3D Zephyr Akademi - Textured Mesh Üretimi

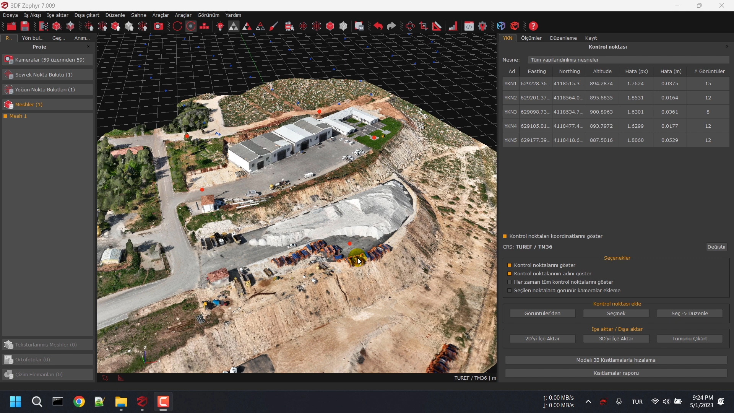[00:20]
Kısaca bir özetleyelim bir. Fotoğraflarımızı yükledik. Seyrek nokta bulutumuzu ürettik. Hatta şöyle canlı olarak bir seyrek nokta bulutumuzu ürettik. Yer kontrol noktalarımıza girdik.
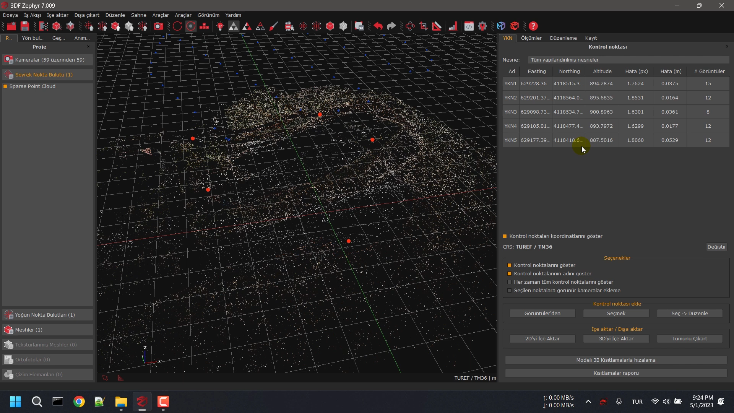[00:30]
Yer kontrol noktalarımıza göre dengelememizi yaptıktan sonra yukarıdan 3D model üretimleyip yoğun nokta bulutunu
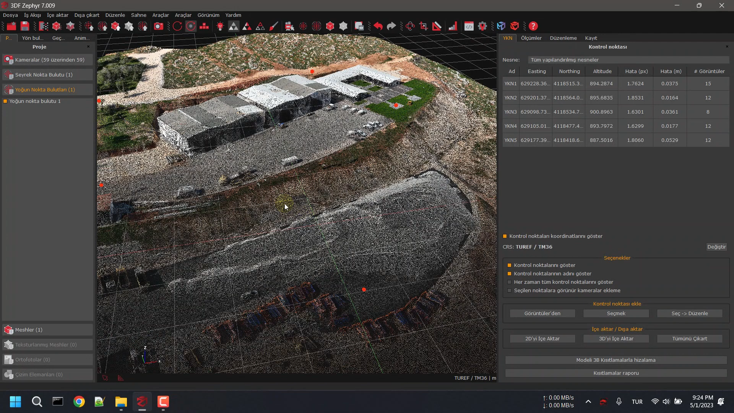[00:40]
oluşturduk. Sonra yazılım yoğun nokta bulutumuzdan mesh modelimizi de oluşturduk. Ve şimdi model anlamında tek bir eksiğimiz kaldı. O da teksturlanmış mesh.
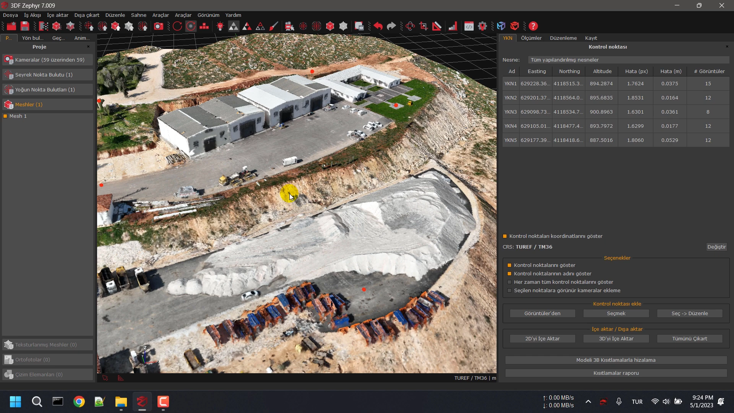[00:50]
Teksturlanmış mesh ne demektir? Şu an buradaki fark ettiyseniz bu oluşan mesh modelimiz yani üçgen modelimiz ham yani orijinal şekilde duruyor. Fakat görüntüde tabii bir tık böyle bir daha orijinalden uzak bir tık böyle bir fluluk var. Bunun da sebebi mesh modelin bize orijinal arazinin ham hali olması. Teksturlanmış mesh ise bu havada çekilen görüntüleri orijinal mesh modelin üzerine
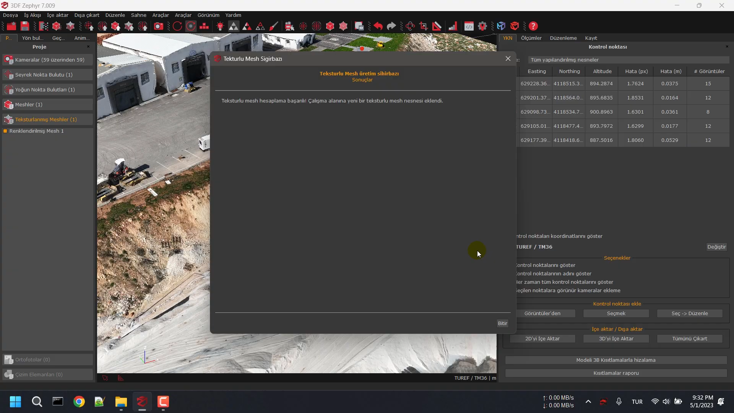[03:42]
Şimdi teksturlanmış mesh üretimimiz de bitti. Evet, aradaki farkı görmeniz için şöyle
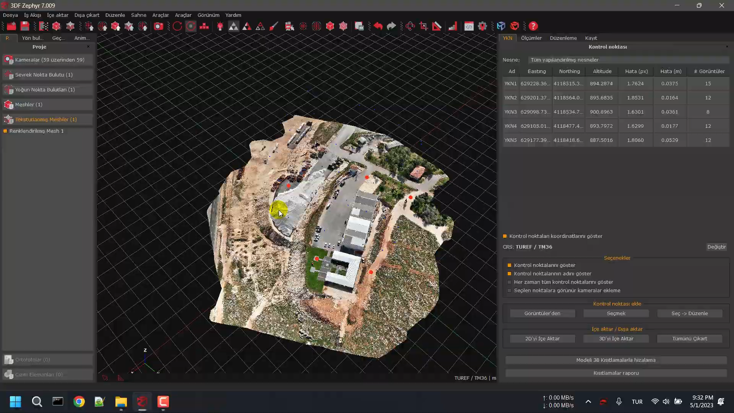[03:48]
yakınlaştığımız zaman bir.
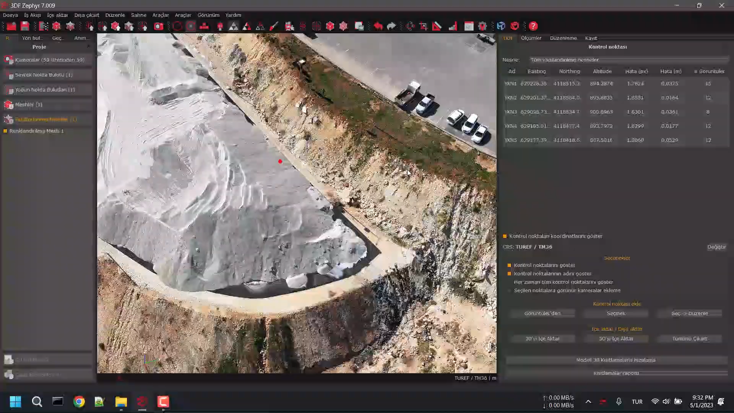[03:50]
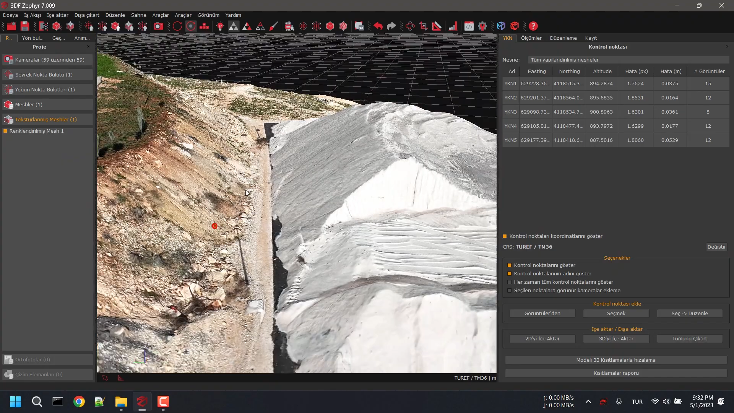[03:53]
Hatta şöyle bir kıyas yapalım bir. Şu an teksturlanmış mesh üretimimiz açık. Şuradan kısa yollardan geçişini yapıyorum bir. Hatta şöyle yapalım bir. Seyrek nokta bulutumuz, yoğun nokta bulutumuz, mesh modelimiz ve teksturlanmış mesh modelimiz.
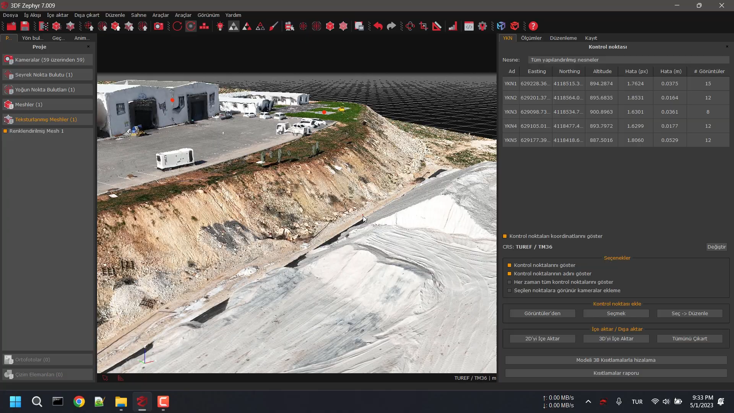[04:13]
En azından şimdi teksturlanmış mesh üretimi üzerinden
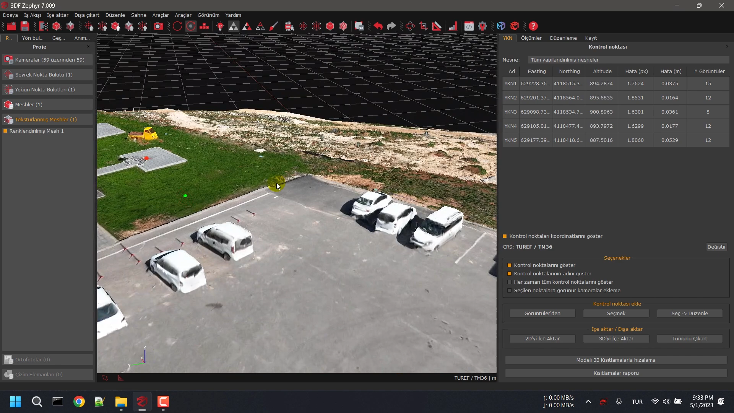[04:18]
bizim sağ hakkında analiz yapmamız, görüntü kalitemiz,
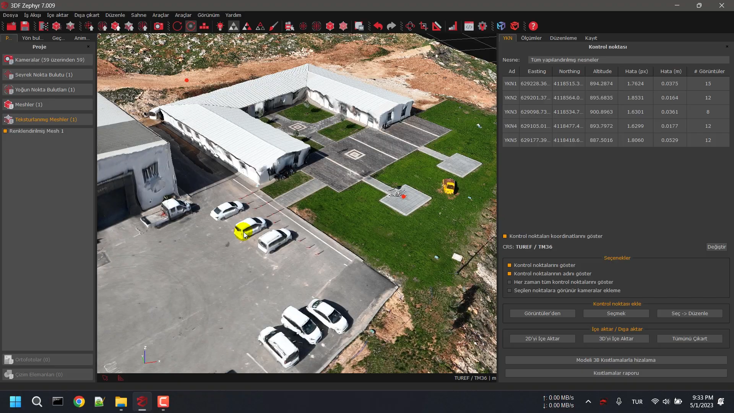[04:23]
işte çizim olsun, nokta işlemleri olsun hepsi daha sağlıklı.
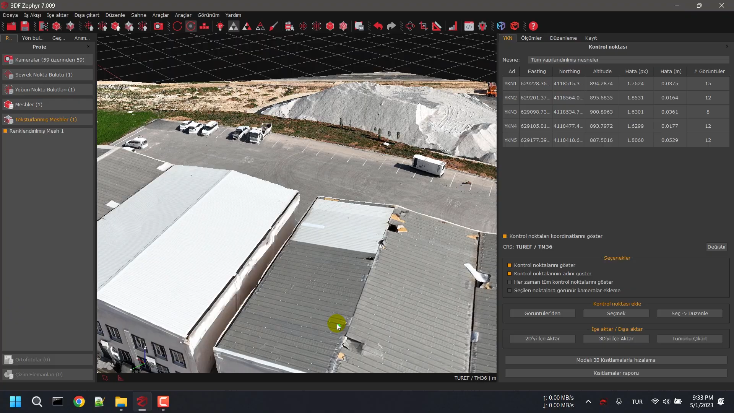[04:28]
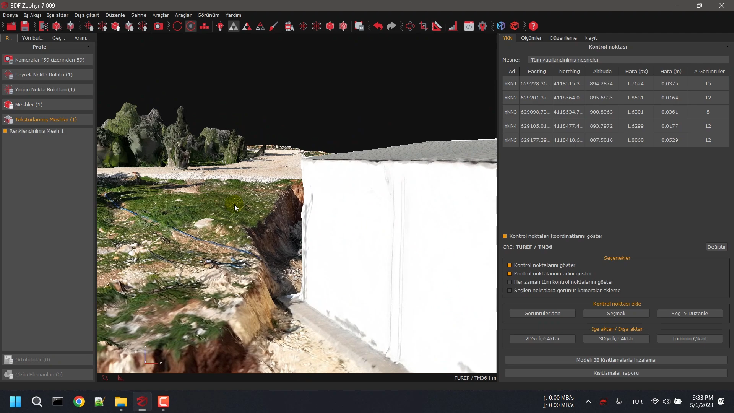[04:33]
Yani mesela diyorum, şurası için şöyle detaylarına bakacak olursak bir meşteyken bu şekilde